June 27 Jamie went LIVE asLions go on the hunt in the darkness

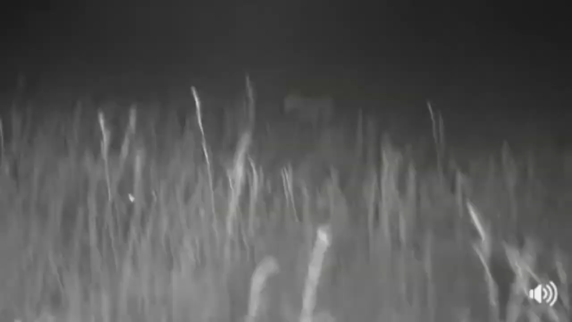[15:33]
Mita, they're too tired. Most definitely. Here goes the lioness. This is an area that I'm not going to be able to drive in. I'm going to have to go around.
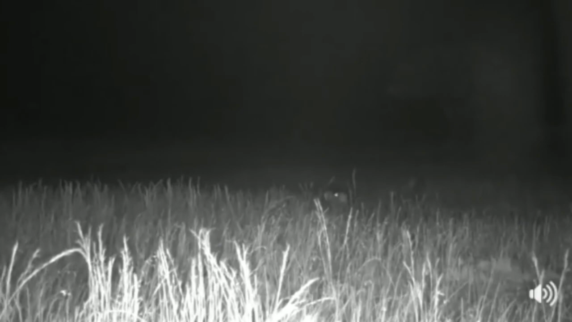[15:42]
And she's listening now. Where are the other lionesses? Has she seen something that she could potentially catch?
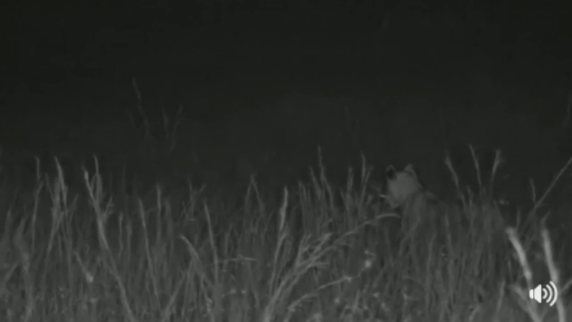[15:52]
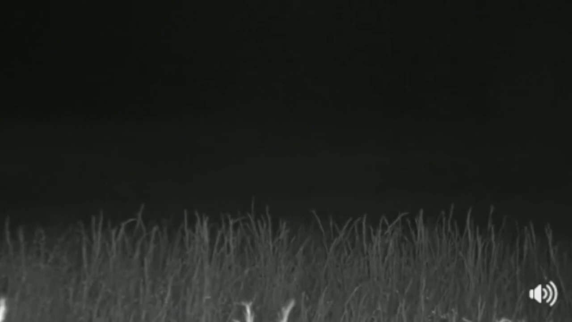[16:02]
Okay. I'm going to have to find the road again because this is a particularly boggy area. Let me find the road.
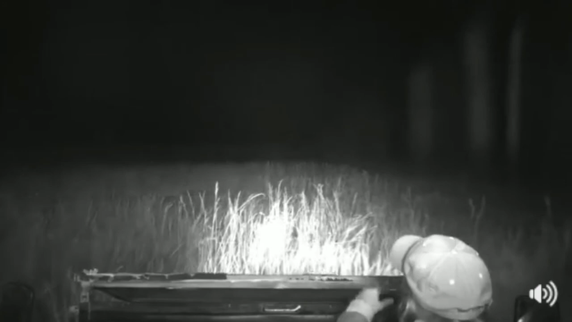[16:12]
And there we go. She's going straight back to where I left the lioness with the cubs. Astounding.
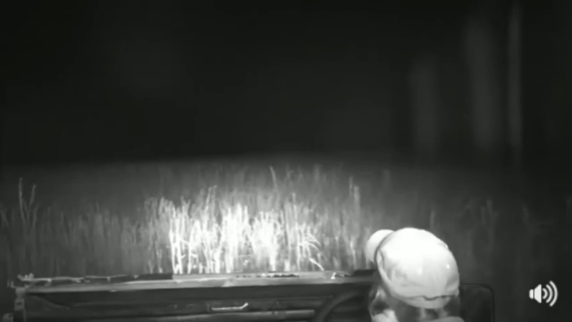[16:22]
I don't know where I am. I don't know where I'm going. I'm hoping the road is in this direction. It is.
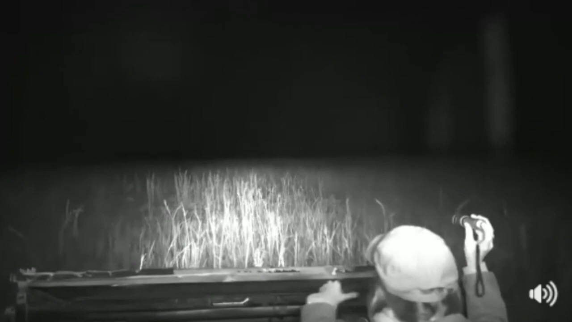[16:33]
Yeah, there's the main road.
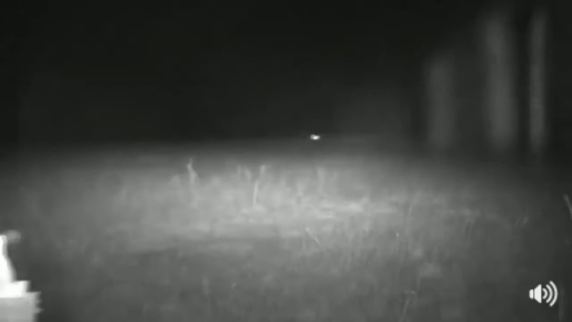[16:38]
You can see the rise of the main road.
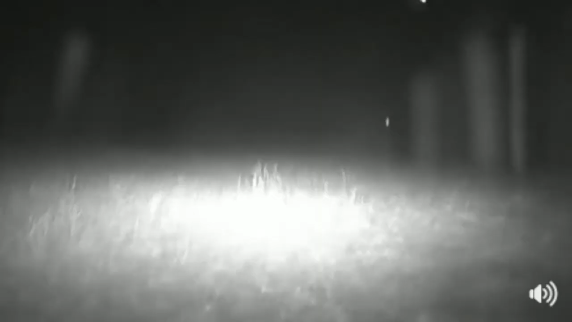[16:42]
So there should be a road somewhere ahead of me, I hope.
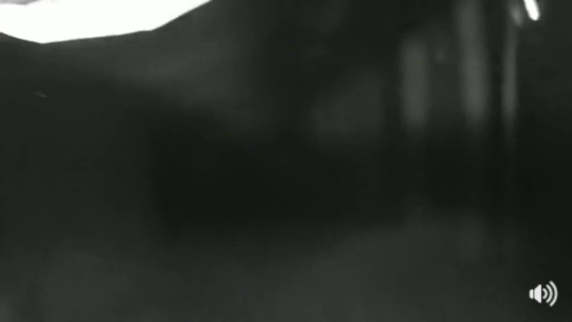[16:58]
Dina, you say, hold on everyone. You say that it's amazing how the black on the back of their ears is so visible.
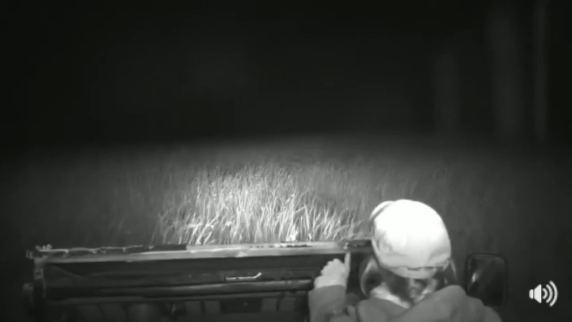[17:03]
That's why it is. That is the incredible thing. There's the road. You are absolutely correct.
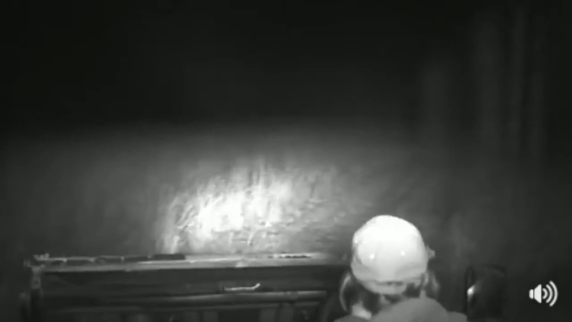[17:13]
And that, of course, is what allows them to coordinate their hunts together by watching and following the signs of the backs of the ears. And that's why it's black, because it's a colour that shows up so clearly.
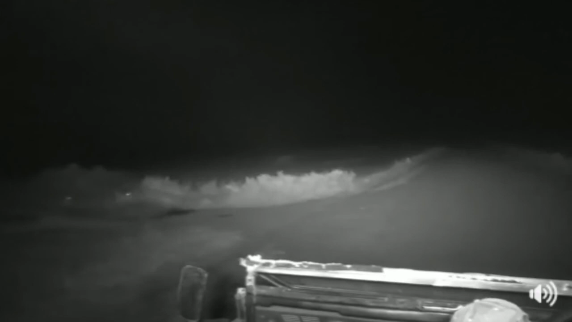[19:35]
There's some more cubs. Hello, little ones. How are you?
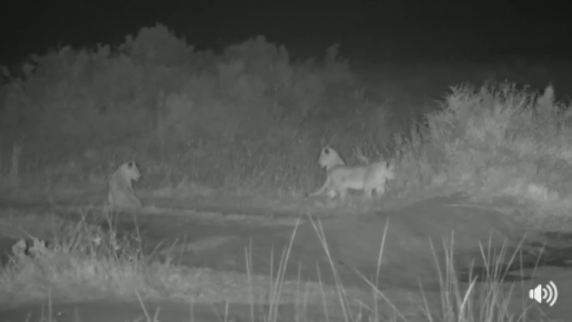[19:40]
Were you listening to the sounds of the hunt? Preparing for one day when it's going to be you, hmm? Little bald cub. Where's that adult lioness now? I can see the cubs. Where's the lioness gone? Let's have a look in front of us, Manu.
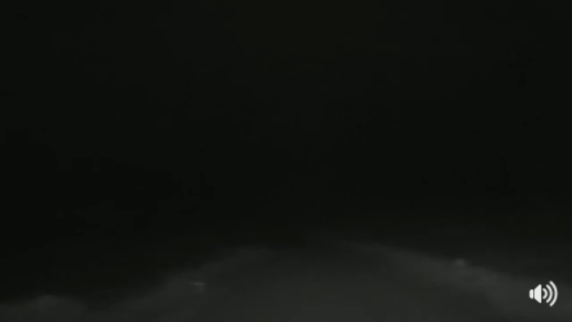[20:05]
She was coming in this direction. They're the cubs. They haven't gone running off somewhere. Have you seen a big lioness come past by any chance? He must have. She must have got here by now. So where did she race off to? All the little cubs gathered together. And when I left the spot, there was an adult lioness with the three tiniest cubs, the mother of the three youngest cubs. She's gone now.
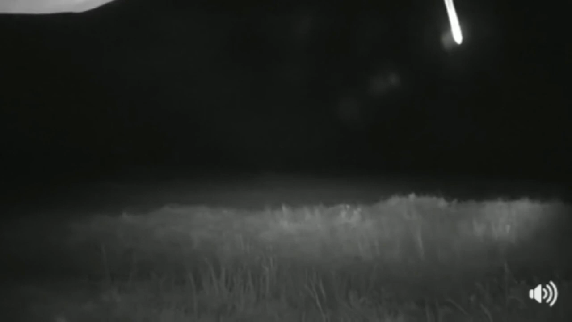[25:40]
And the cubs have settled. I don't see a single lioness around. I'm actually probably going to go back and look for them on the road that we lost them on. The one lioness came back to check on the cubs, but I can't see her anymore. So I'm going to go back towards where they were chasing the zebra and see if I can catch up with them. So while I do that, I'm going to say toodaloo for now. As you've already gathered, as soon as something changes, we will be back with you. Have a wonderful night, day, wherever.